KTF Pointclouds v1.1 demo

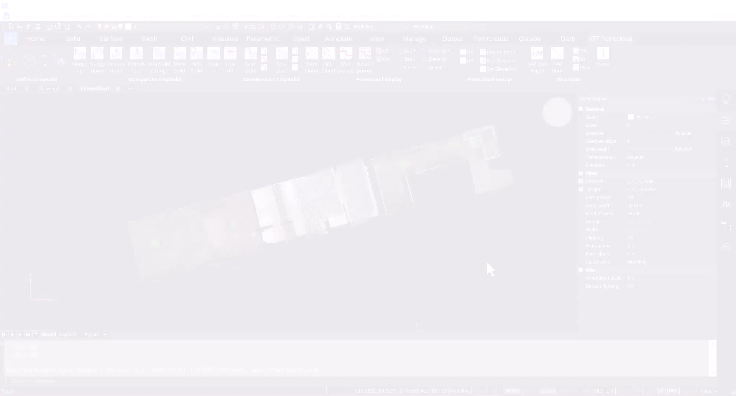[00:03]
This is an overview of the latest version of our free KTF Point Cloud tool. So, I'll demonstrate the new KTF Point Cloud ribbon. On the first panel, we've got Define Crop Solid. These are primarily BricsCAD tools. The first button is Point Cloud Align. If you select an area of your building, it will rotate the point cloud to your UCS,
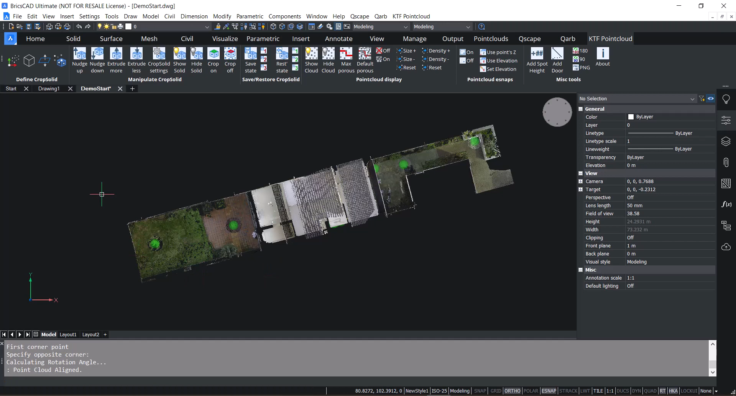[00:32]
which is something that we think is really useful. There's the Box command, which is used for drawing a 3D solid.
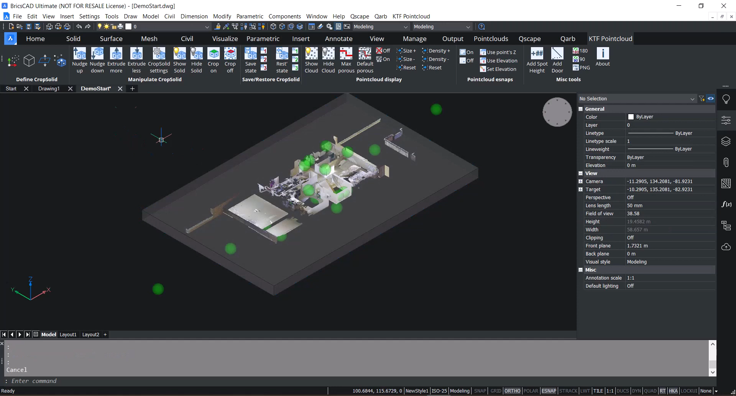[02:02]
And a nudge down button. You can extrude more or less. And it's slightly different from the BricsCAD tools in that it will keep the top face that you'll be drafting over at the same elevation. You can also extrude up or you can extrude down.
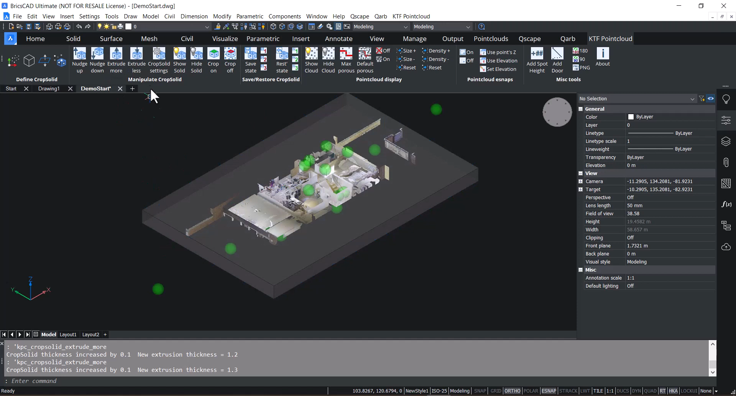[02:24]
We have a settings button so you can change the increments to suit or you can actually hardcode the elevation for your top face if you want a specific thickness.
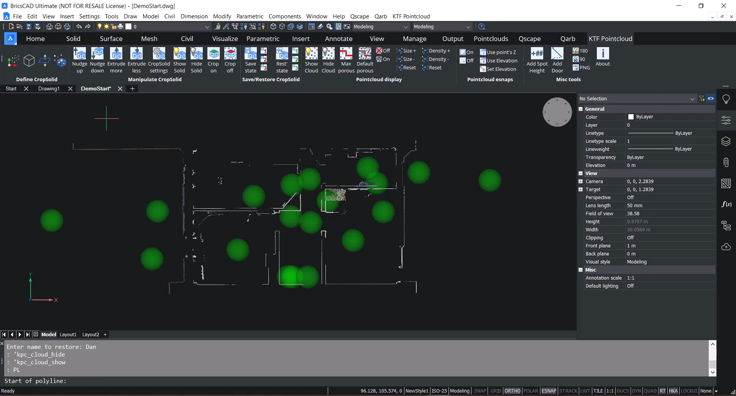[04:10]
There's max porous, which makes the points as small and minimal density as possible.
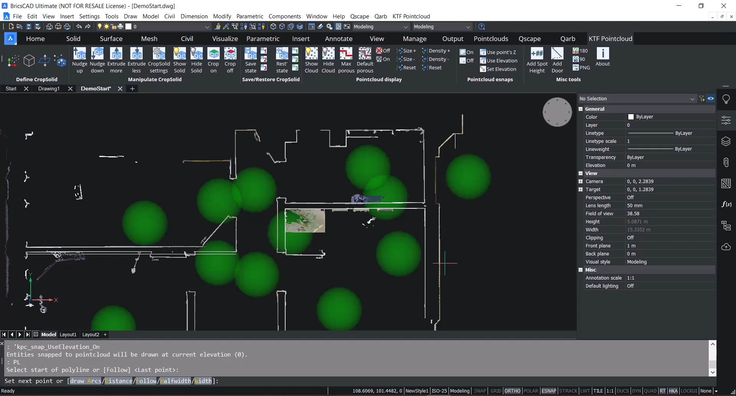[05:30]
Or you can also use the elevation snap to point to snap at whichever elevation that you've got set. And this can be adjusted as necessary.
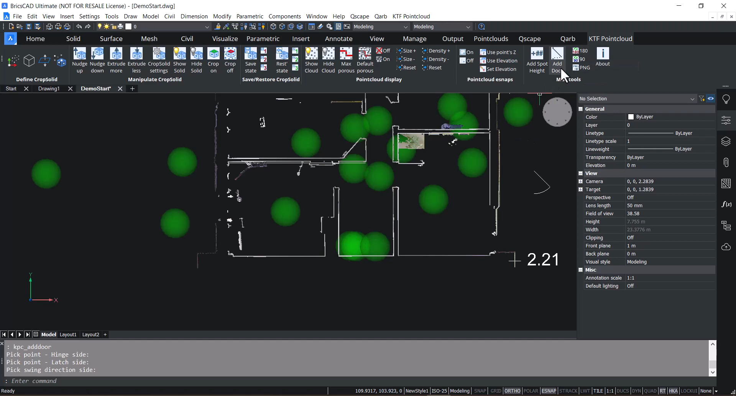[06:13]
You can pick the hinge side to change which way it swings. And there are rotation tools if you want to 3D rotate the point cloud. And PNG out. So there's the latest version of our free KTF point cloud tool. We hope you enjoy it.